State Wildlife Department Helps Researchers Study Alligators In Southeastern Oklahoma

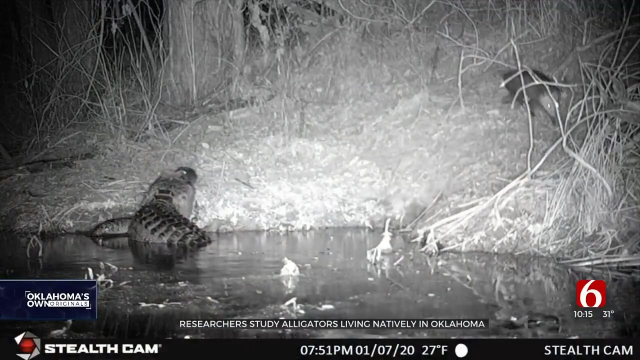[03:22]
There are lots of supporting actors in these videos like an otter family trying to infiltrate